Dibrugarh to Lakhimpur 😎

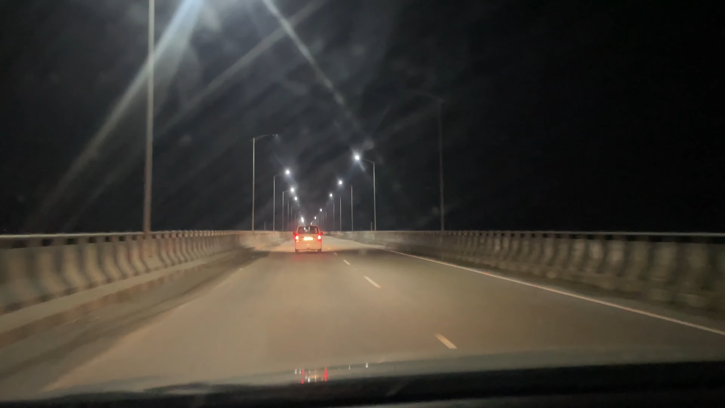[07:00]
বগীবিল ব্ৰিজ আহি পালোঁ, আমাৰ খুব প্ৰিয় বগীবিল ব্ৰিজ, ডিব্ৰুগড়ত থকা মানুহখিনিয়ে গম পায় ইয়াৰ মূল্য কি। যাত্রা জোরপরা আরম্ভ করেছিল, ইয়াত শেষ করেছিল, টাটা বাই বাই, ভাল লাগলে শেয়ার করব, কমেন্ট।